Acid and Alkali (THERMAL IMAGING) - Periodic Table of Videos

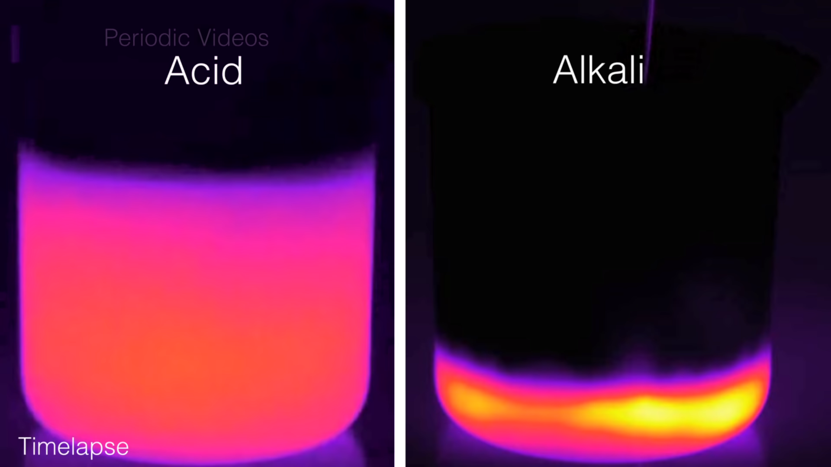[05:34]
So what the take-home message is, is that both acids and alkalis dissolve in water, generating heat and very dense solutions.